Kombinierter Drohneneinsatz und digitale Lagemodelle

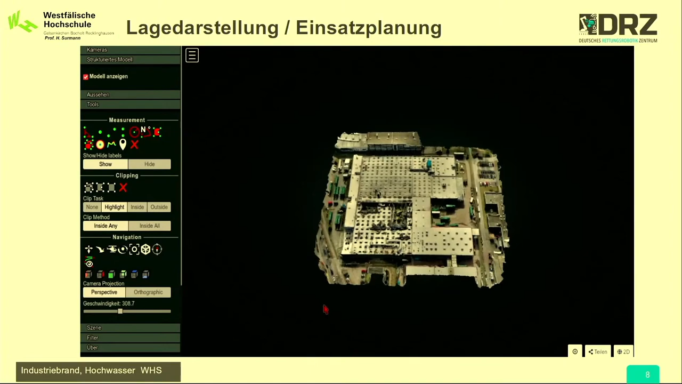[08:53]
das war die Vorgabe, in 50 Meter Höhe darüber geflogen, war in Berlin, höher dürften wir da nicht fliegen.
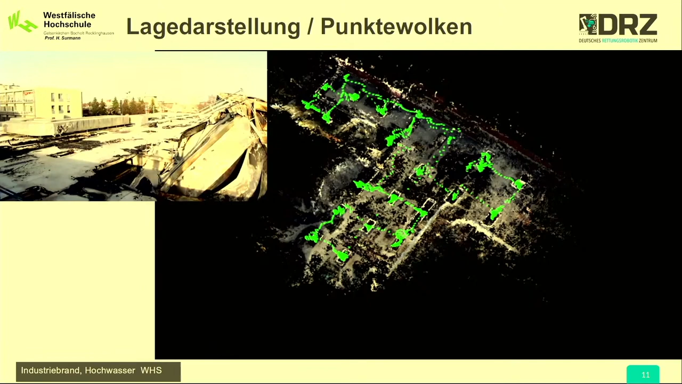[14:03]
Warum? Man sieht das hier so ein bisschen. Naja, die Qualität, man erkennt schon ungefähr diese Trajektorie, das sieht man schon sehr gut. Aber eigentlich sehen die noch nicht so richtig toll aus. Und wenn wir schon Bilder haben, warum müssen wir uns dann so schwach verpixelte Laser-Punkte-Wolken angucken? Und wir sind jetzt hier auf weitere Auswertungen gekommen.
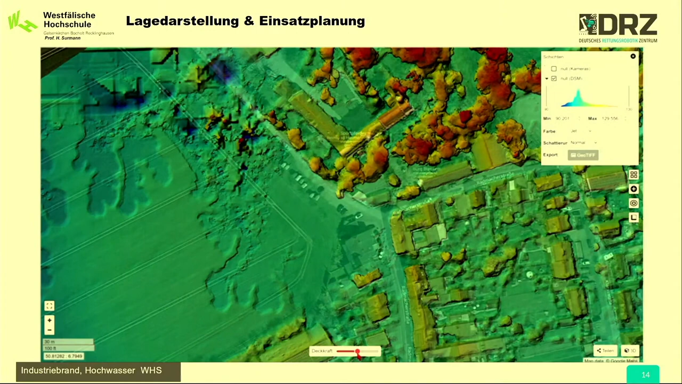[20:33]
Und das ist hier repräsentiert. Und man sieht sehr schön natürlich, auch da kann man wieder das Google Maps Bild mit dem Höhenprofil übereinander legen.
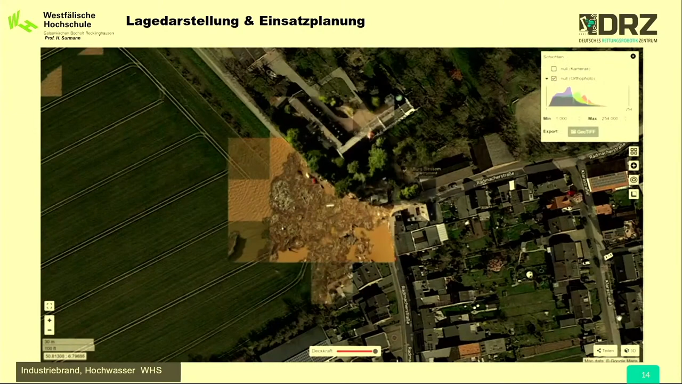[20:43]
Und dann wunderschön sehen, wo denn das Wasser steht und wie hoch das Ganze ist.
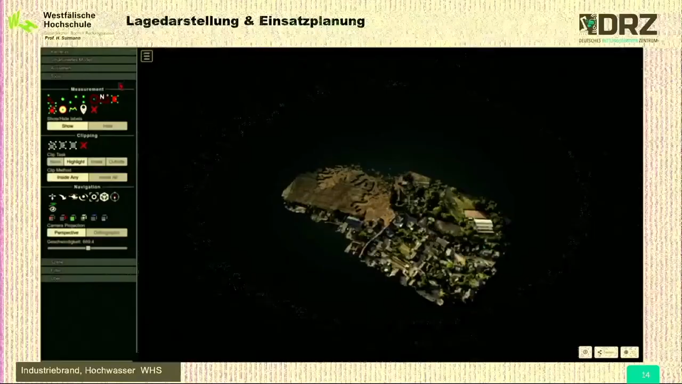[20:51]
Und ja, hier sehen wir jetzt tatsächlich dann das 3D-Modell.
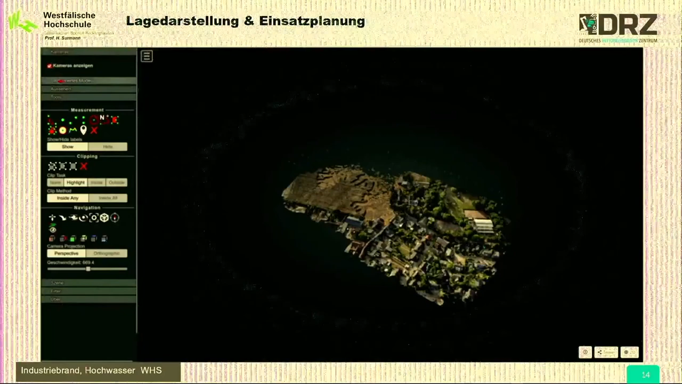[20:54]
Auch hier können wir uns natürlich wieder die Bilder anzeigen lassen. Und welche Qualität das hat, das muss man sich mal angucken.
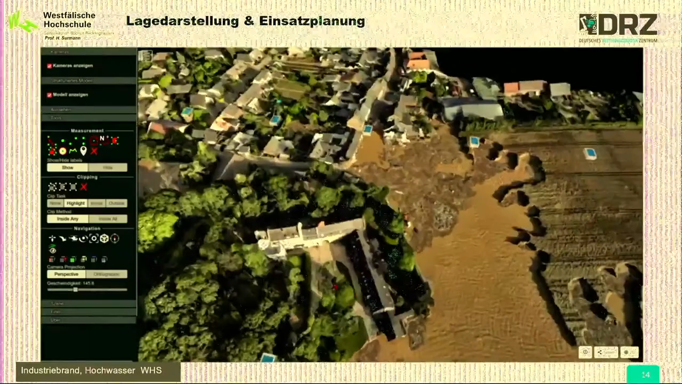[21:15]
sondern von oben tatsächlich die entsprechende Struktur.
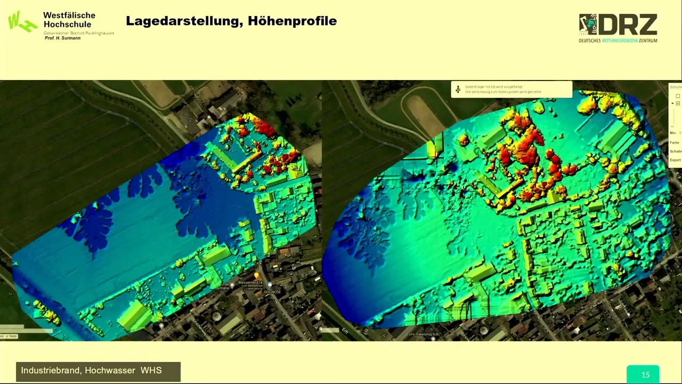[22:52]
Und das hat dazu geführt, dass man die Einheiten natürlich noch viel weiter zurückziehen musste, weil natürlich die Gefahr durch das abfließende Wasser wieder dazu führt, dass entsprechend neuer Abbruch entstehen kann. So, hier sehen wir nochmal einen Teil dieser Detailerkundung.